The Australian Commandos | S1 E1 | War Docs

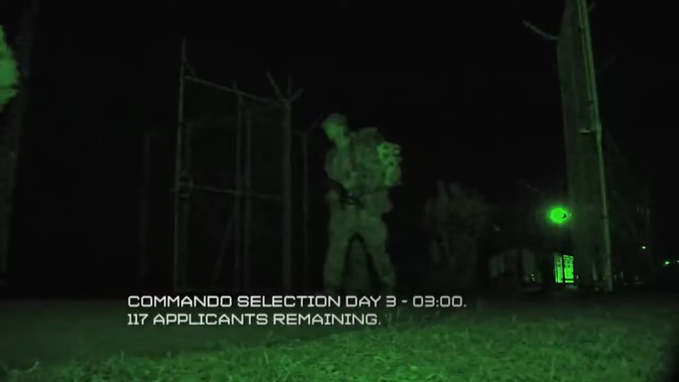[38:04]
After a grueling day of intensive physical training, the candidates are suddenly torn from a much-needed rest.